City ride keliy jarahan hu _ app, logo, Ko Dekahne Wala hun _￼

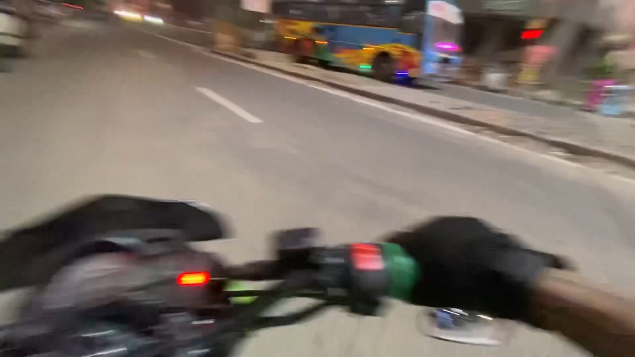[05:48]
क्योंकि यहाँ पर देख रहे हो गाइस ट्रैफिक कैसे हो रखा है।
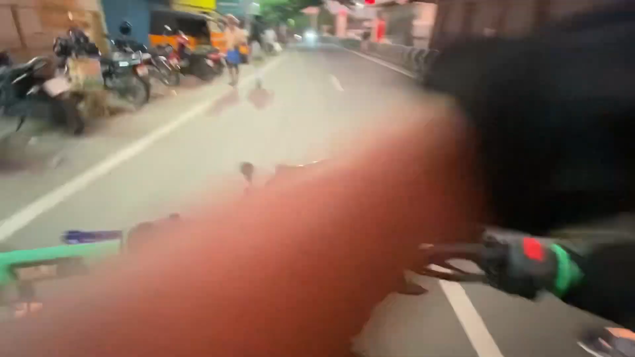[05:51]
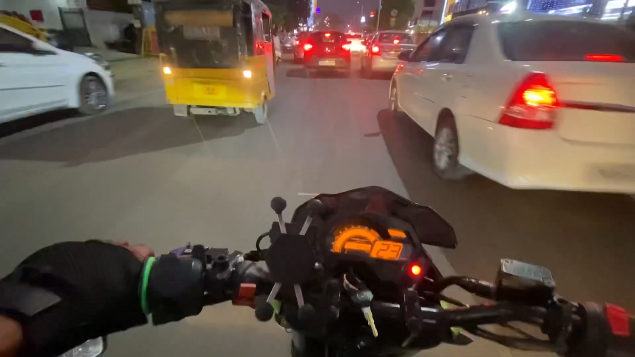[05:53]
आगे जाना था पर यहाँ से हमें शॉर्टकट लेंगे अभी, और गाइस फिर से देख रहे हो यहाँ पर ट्रैफिक कैसा हो रखा है, पूरा ब्लॉक करता है यार, पूरा ब्लॉक हो जाता है। बहुत मुश्किल होता है सिटी के अंदर घूमने में।
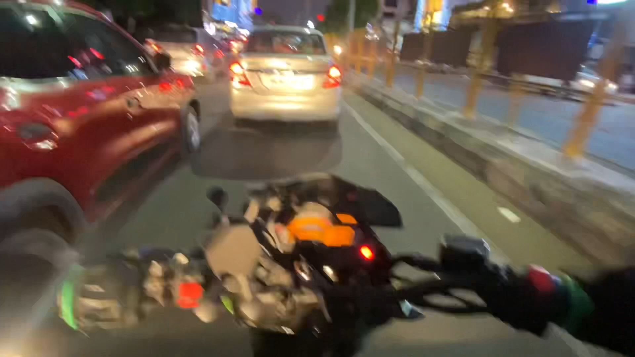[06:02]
ये रहा कोयम्बटूर सिटी तमिलनाडु की,
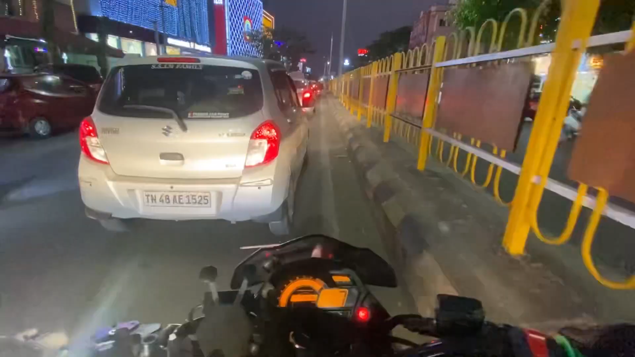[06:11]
इसलिए मैं शाम के टाइम पे सिटियों पे घूमने का मन नहीं करता।
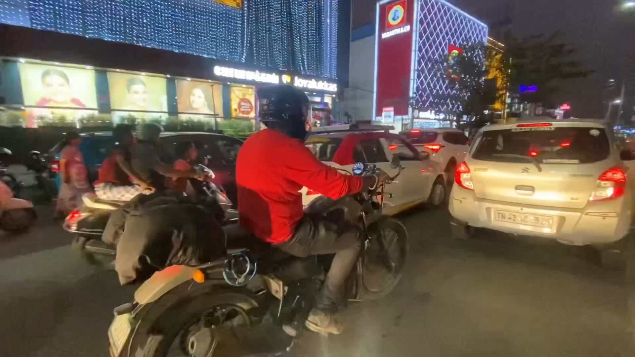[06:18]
देखिए तमिलनाडु कोयम्बटूर सिटी यही है, सिटी के अंदर गाइस शाम को बहुत ज़्यादा मुश्किल होते हैं घूमने में, और अच्छा भी लगता है। तो मैंने आया था इस साइड पे तो देखा था बहुत सारे मोबाइल के शॉप का, और इसे खबर वगैरह भी सारे देखते थे आईफोन का।
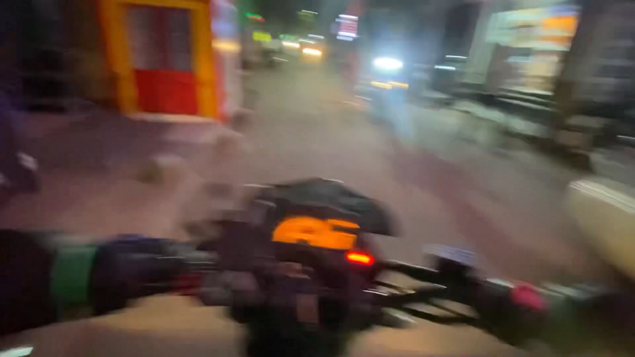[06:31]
फिर इसके बाद आई हूँ यहाँ पर इस तरफ,
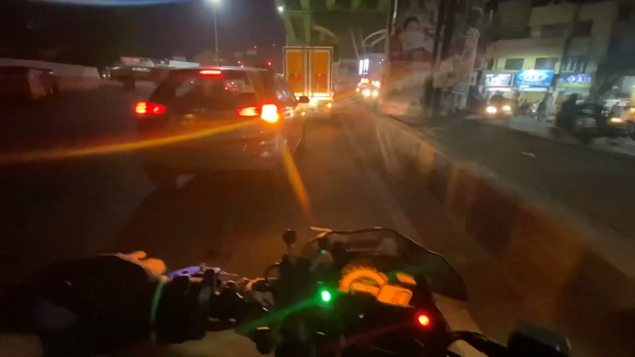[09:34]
और गाइस ये तमिलनाडु कोयम्बटूर के अंदर बहुत बड़ा सिटी है, ये सबसे मेन पॉइंट है, तो गाइस यहाँ पर इतने ज्यादा भीड़ होती है कि शाम के टाइम पे देखो
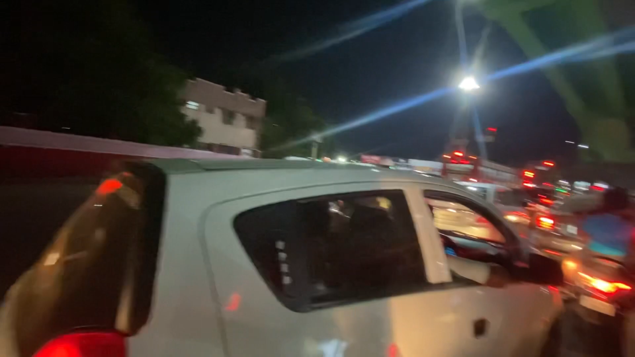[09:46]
बहुत आगे से लेकर जहाँ
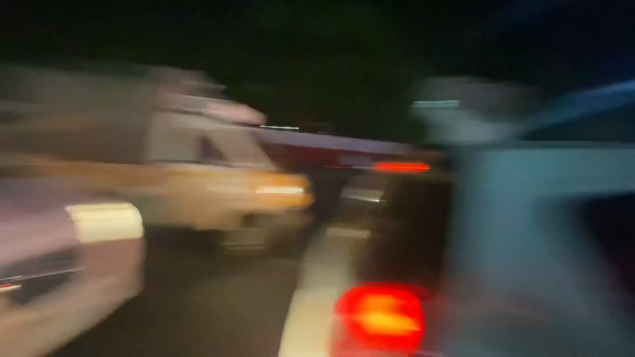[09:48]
तक ये है तमिलनाडु कोयम्बटूर का मेन सिटी और यहाँ पर चारों तरफ आपको भीड़ ही देखने को मिलता है।
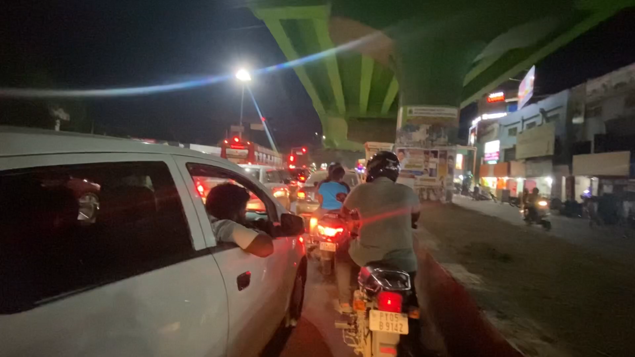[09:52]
बहुत ज़्यादा यहाँ पर भीड़ होती है शाम के टाइम पे, बहुत ज़्यादा मुश्किल होती है गाड़ी निकलना यहाँ से। तो गाइस यहाँ पर यार आप लोगों को घुमाने आया हूँ
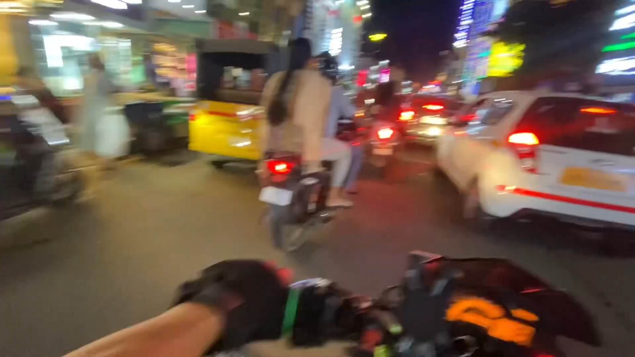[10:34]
तो देख रहे हो यहाँ पर भी पूरे के पूरे रोड ब्लॉक है।